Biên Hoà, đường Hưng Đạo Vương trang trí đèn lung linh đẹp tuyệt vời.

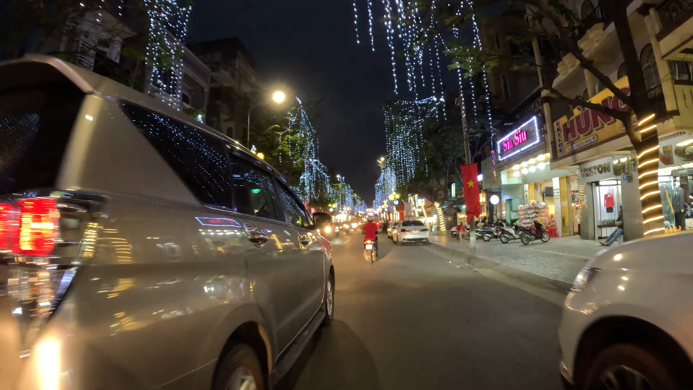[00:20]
Mình có thể nói đây là con đường đẹp nhất thành phố Viên Hòa cho đến giờ phút này chạy xe ở dưới con đường này mình cảm thấy thiệt là lãng mạn hết sức luôn á Bảo đảm với mọi người luôn là mình quay phim chứ nó không có đẹp bằng ở ngoài luôn mọi người ơi con đường rất là đẹp
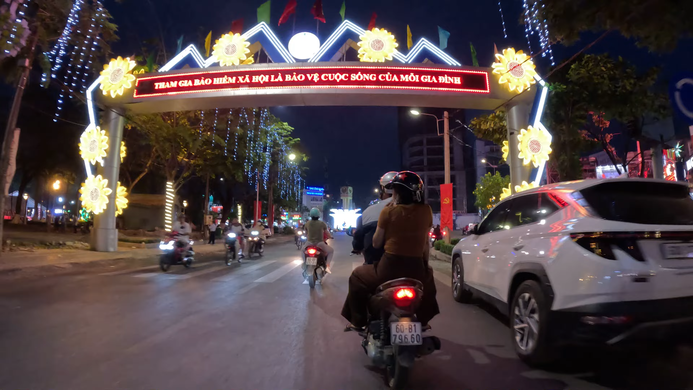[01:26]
Trời ơi sao hôm nay thành phố Viên Hòa đẹp dữ cho ta ơi Bây giờ thì mình sẽ quẹo bên tay phải để đi về hướng đường 30 tháng 4
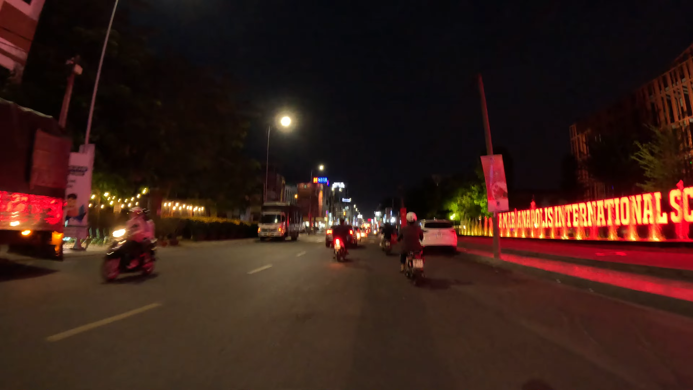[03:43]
Trời ơi mấy cái chậu phút đại đó nó đẹp lung linh luôn mọi người ơi